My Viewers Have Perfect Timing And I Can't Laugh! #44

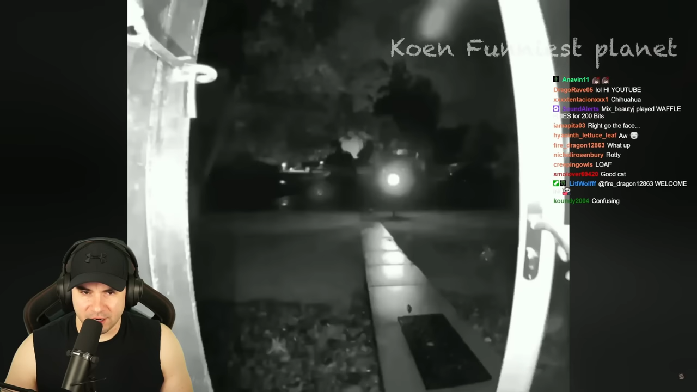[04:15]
Uh-oh. We have a Ring doorbell cam. Something's got to go awfully wrong in the front yard.
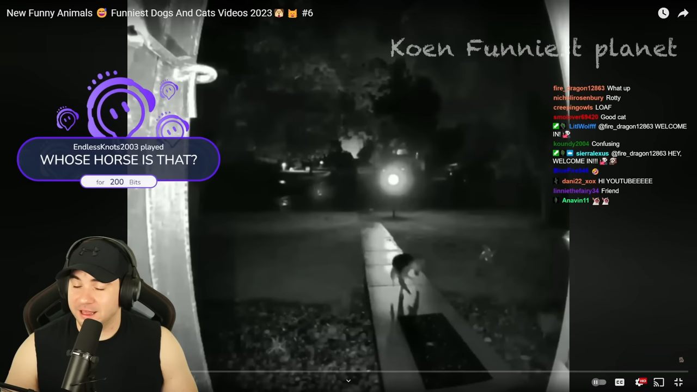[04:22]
That is a dog on a sketchy nighttime sidewalk. Okay, it's not a horse. Although, because the footage is... Unexpected item in bagging area. I'm just going to play the freaking thing. Something bad's gonna happen.